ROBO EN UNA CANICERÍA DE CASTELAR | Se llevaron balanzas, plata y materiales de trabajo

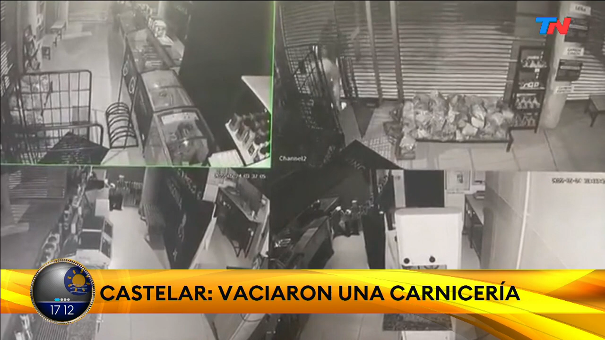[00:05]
Le abren a la noche la persiana y ahí entran los delincuentes, miren, agachándose, aprovechando de que no hay buena iluminación,
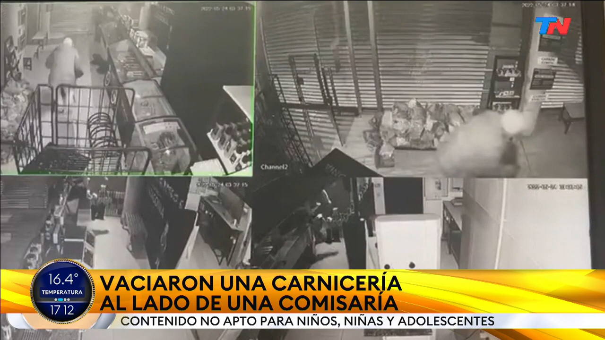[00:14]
cubiertos parcialmente en su cuerpo, la cabeza sobre todo y parte del rostro.
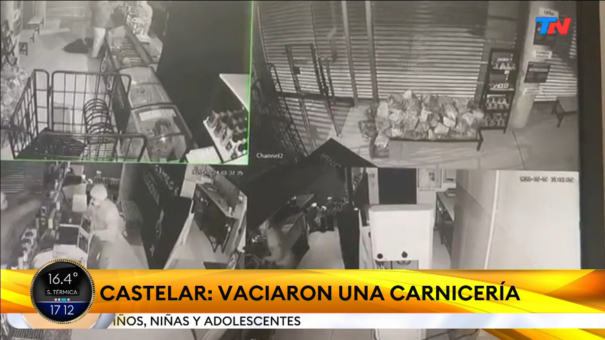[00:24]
Este local comercial tiene cámaras de seguridad y van a ver cómo empiezan a robar, ¿eh? Ahora ustedes me dirán, estos delincuentes roban por hambre y les puedo garantizar que no, no roban por hambre. ¿Por qué? Porque empiezan a robarse parte de los elementos de trabajo que tiene la carnicería. Y les digo, son elementos realmente caros. Las balanzas y otro instrumental que tienen las carnicerías son elementos carísimos, que no los compras de un día para otro.
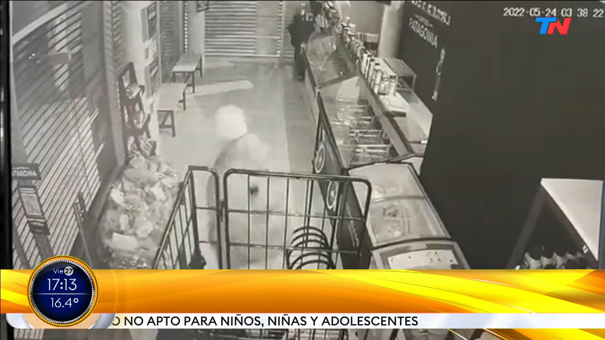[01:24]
Por la forma de caminar, no hay gente joven, ¿eh? Parece que son adultos.